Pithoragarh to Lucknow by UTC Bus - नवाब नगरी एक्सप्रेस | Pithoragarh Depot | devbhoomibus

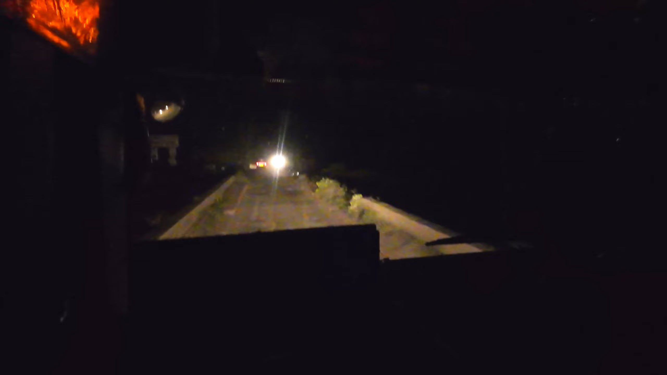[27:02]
नौ बजे हम पूरनपुर पहुंच गए। पूरनपुर भी पीलीभीत जिले में ही आता है। यहां पर हमारी बस डिनर के लिए 20 मिनट रुकेगी। इस कृष्णा ढाबा पर ही पिथौरागढ़ डिपो की बसों का डिनर हॉल्ट रखा गया है।